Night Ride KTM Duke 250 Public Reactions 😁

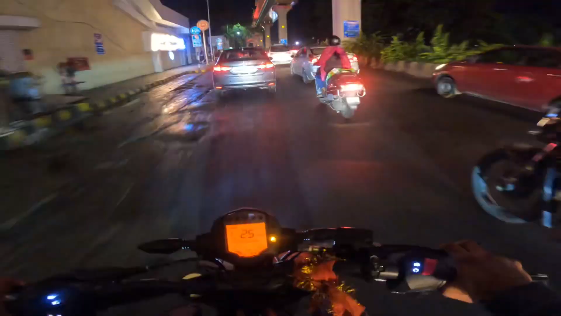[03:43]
बाकी यार ट्रैफिक बहुत है यार, आरबीएस स्क्वायर आ गए भाई, हम क्या करते, हमको जाने बर्डी थोड़ा रिएक्शन वगैरह लेके फिर चलते हैं मैगी खाने के लिए, फुटाला वगैरह भी निकल लेंगे यार वहाँ से। ये रहे भाई आज की ड्यूटी है लगता है, सिग्नल बंद है करके अभी यहाँ पुलिस वाले रहते नहीं जाते बाई चांस रहते।
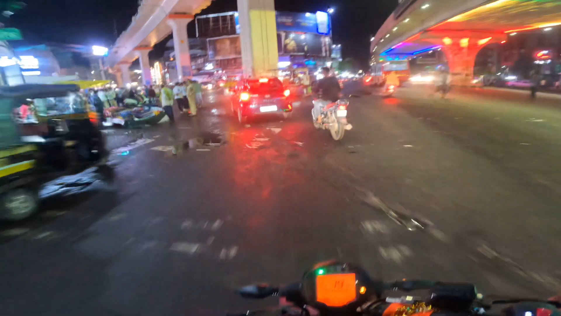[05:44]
ओ भाई जब साइड में तो पुलिस है यार, क्या कर सकते। मार्केट में तो यार बहुत ट्रैफिक है यार,